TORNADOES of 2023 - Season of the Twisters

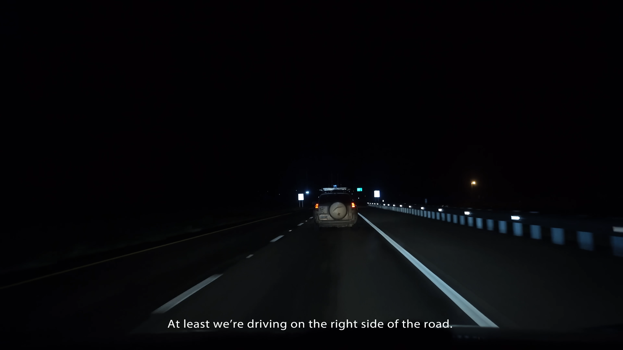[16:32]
At least we're driving on the right side of the road.